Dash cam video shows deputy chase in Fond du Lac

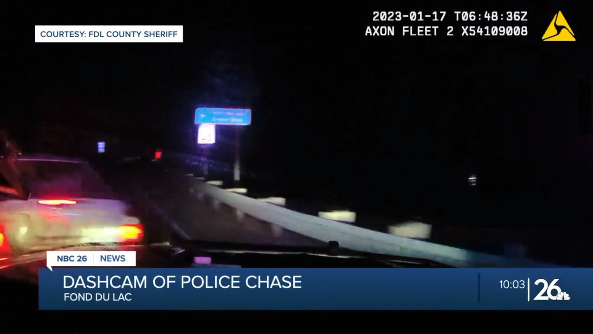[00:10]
According to the sheriff's office, the chase started when a deputy used his lights and a siren after seeing a car speeding on I 41 in the town of Byron around one Wednesday morning.
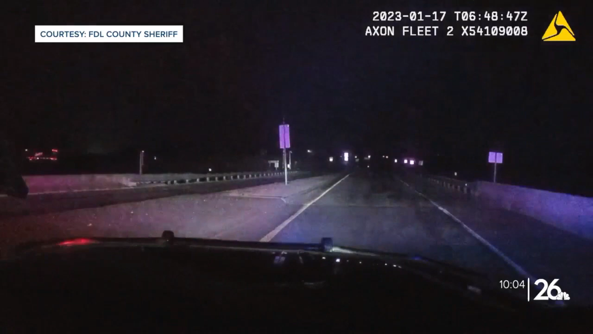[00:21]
The driver led police on a nearly 10 mile chase before officers were able to use that pit maneuver to stop and arrest the driver. Deputies say the 26 year old man had an active warrant and was on a felony probation for a hit and run causing injury.